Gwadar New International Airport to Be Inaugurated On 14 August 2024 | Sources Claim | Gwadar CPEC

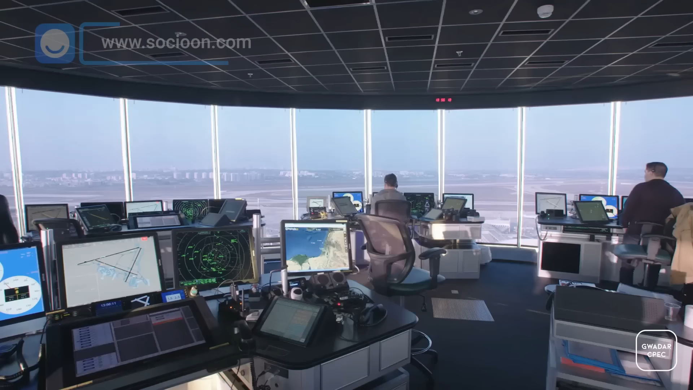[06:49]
ایئر ٹرافک کنٹرول، ایٹی سی، ٹاور پریش، فائر اور ریسکیو جیسی جدید ترین سہولیات مؤید سر ہیں رازنگ یہ ہے گوادر